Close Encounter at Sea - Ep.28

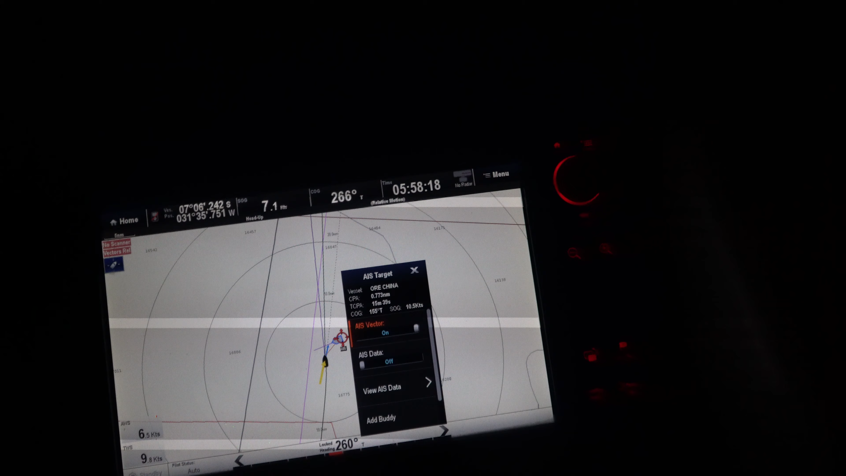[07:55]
The waves are the same, the ocean is the same, but when you can't see, it just adds a different level of stress.
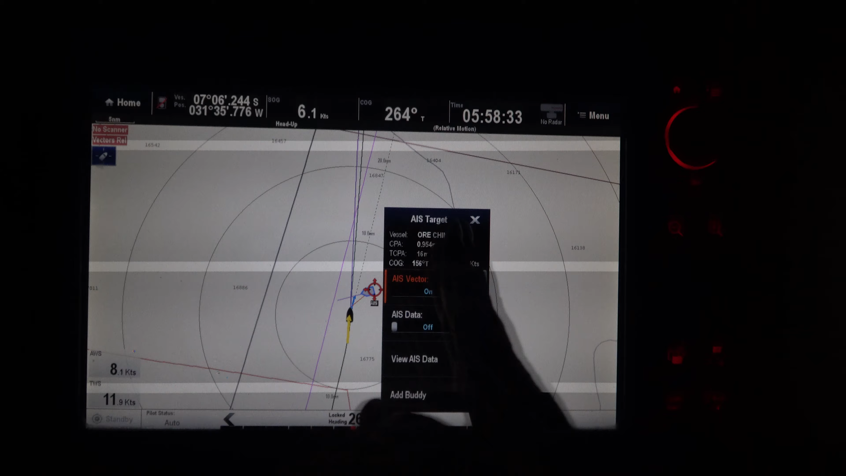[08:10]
Yeah, okay, he's awesome. There he goes, like 101.31 nautical miles down to half a mile.
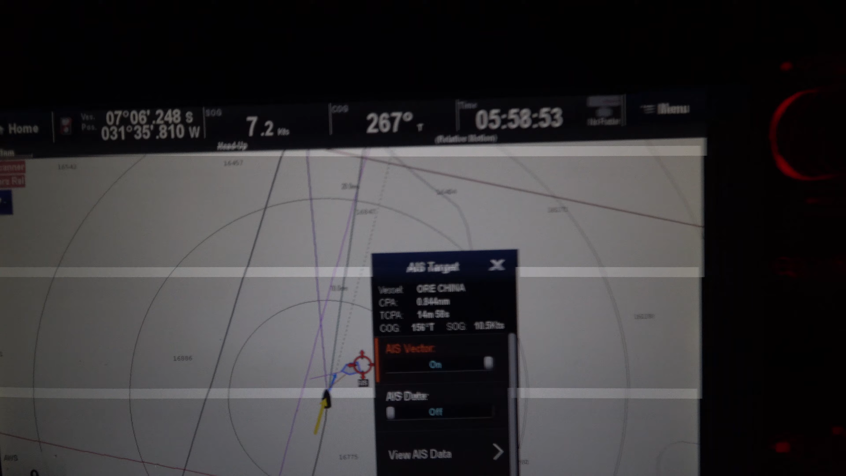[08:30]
Although we have a locked course of 260,
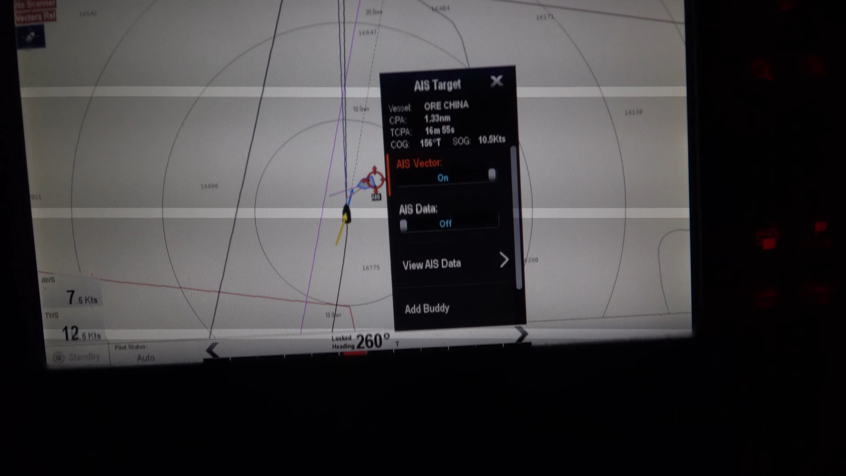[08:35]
you can see this course over ground changes.
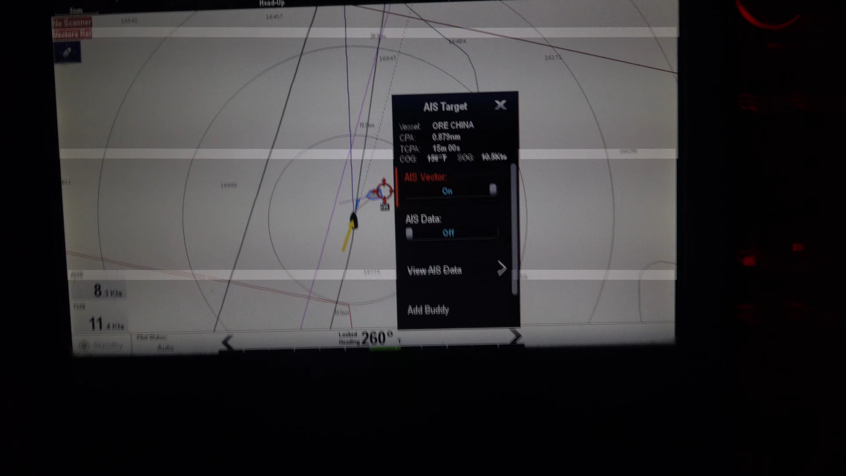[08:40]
And so that's why this CPA changes. He doesn't change at all. He wouldn't float with the wind and the waves back and forth like we do.